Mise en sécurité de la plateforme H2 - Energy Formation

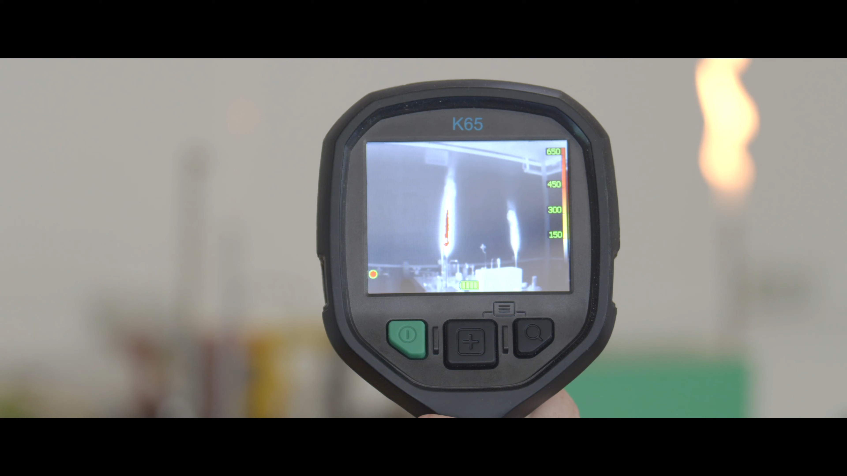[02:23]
beaucoup plus petite que le méthane qui a une densité bien inférieure et une propagation qui
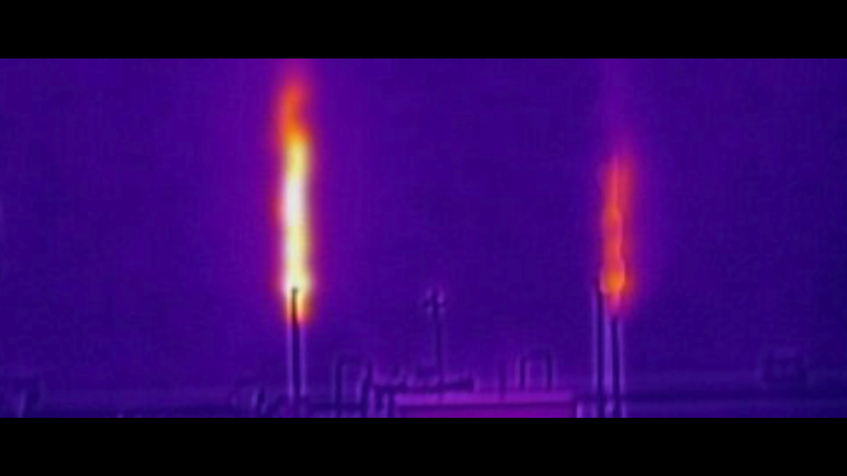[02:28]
est nettement supérieure toutes ses caractéristiques montrent la différence de couleur entre les deux flammes ça nous servira à
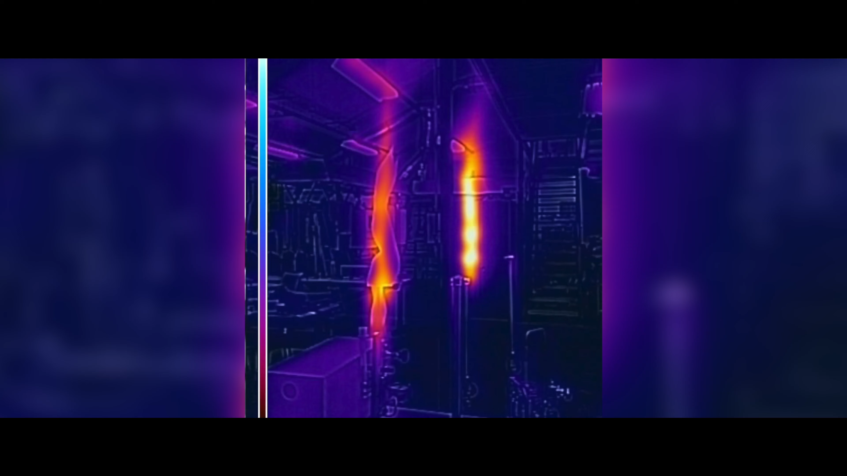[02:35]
expliquer les phénomènes d'écoulement les phénomènes de